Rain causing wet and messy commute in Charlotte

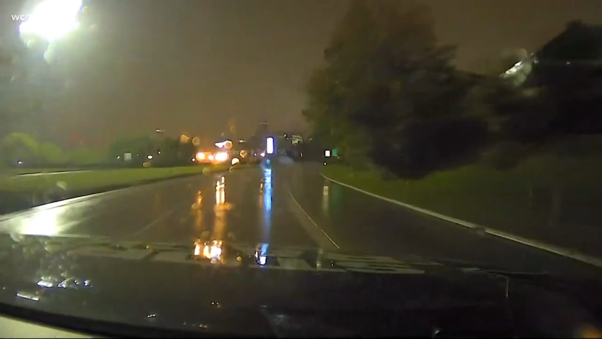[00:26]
Beautiful shot of Bank of America and all the buildings, but I'll tell you what's not beautiful, and that's our roads this morning.
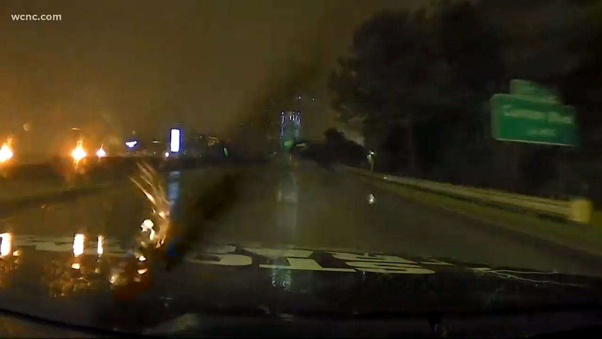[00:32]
Take a look. You can tell that they are very wet. Thankfully, there's not too many cars out. I know it's still pretty early, but the best place this morning, stay under those warm blankets because it's pretty gross out here. You can see our windshield wipers just going back and forth. It's been raining nonstop since we left this TV station this morning. So this is what you have to look forward to when you get up and as you head out to work,